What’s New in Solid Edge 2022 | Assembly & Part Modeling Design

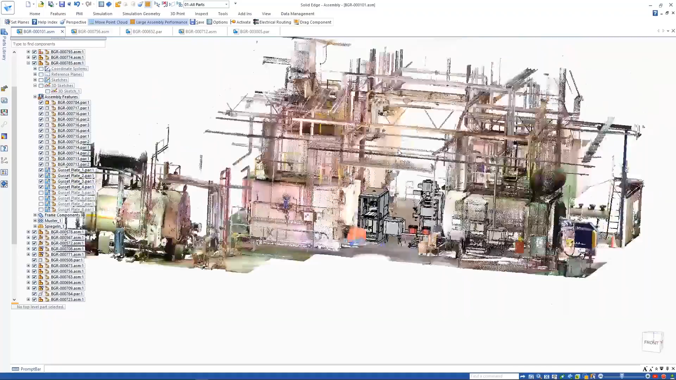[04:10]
The point cloud can easily be repositioned in relation to the Solid Edge model and clipping planes can be used to focus on a required area of the design. Displaying the tank and piping that feed the dosing unit, we can see that its position is an ideal and needs relocating.
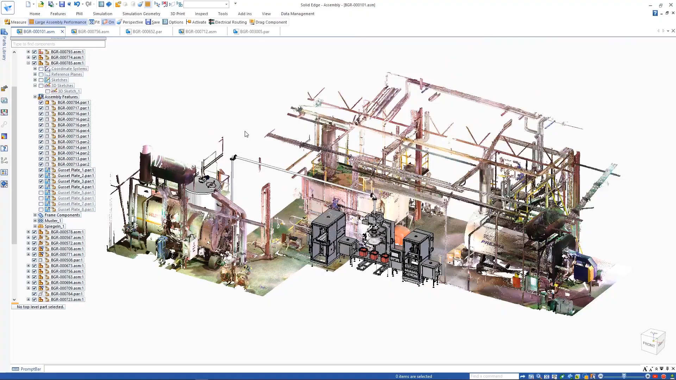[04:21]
A quick positional edit will fix this.
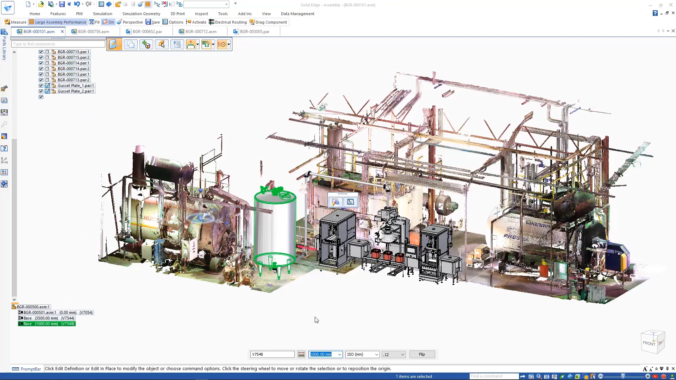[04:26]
Measurements can even be made between the model and scan geometry to ensure correct clearances.